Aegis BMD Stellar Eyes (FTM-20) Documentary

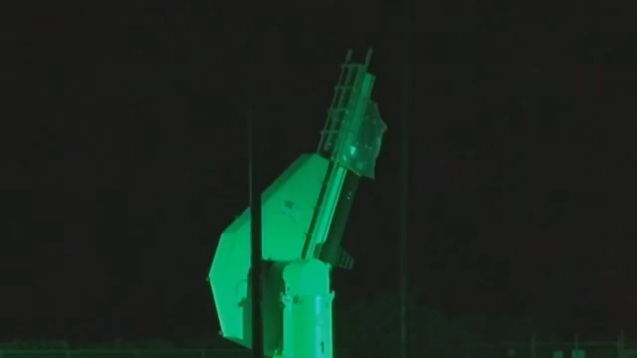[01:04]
A unitary ARAV-B medium-range ballistic missile was launched from the Pacific Missile Range facility as the test target.
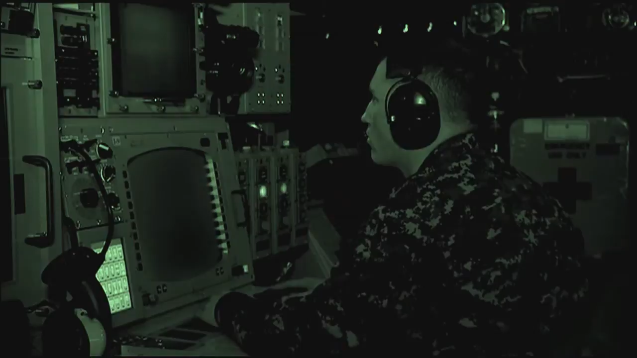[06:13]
It was challenging in that, like anything, we had to put our faith and we had to put our success in the hands of others.
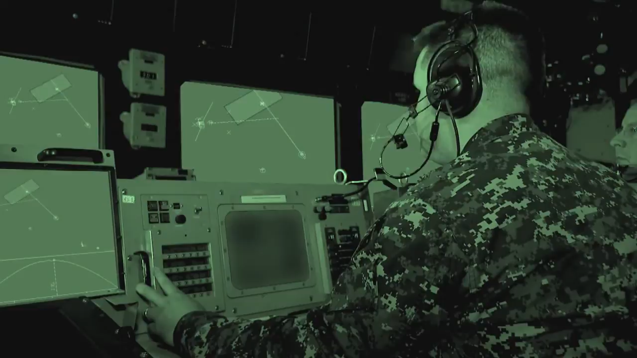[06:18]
As we talked about in the organic engagements, that's our radar, that's our information, that's our engagement, that's our missile.
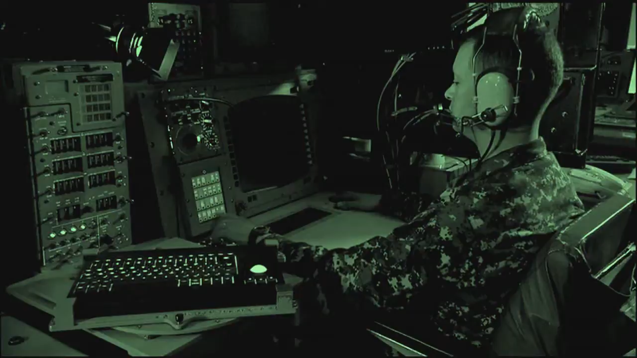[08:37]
We have the ability to discriminate, we have earlier detection of targets, and we can conduct longer range engagements.
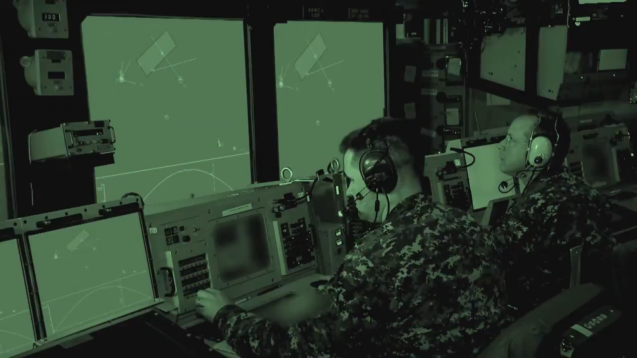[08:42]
We are also able to include the SM-31B missile, which is a tremendous step forward from the existing SM-31A capability.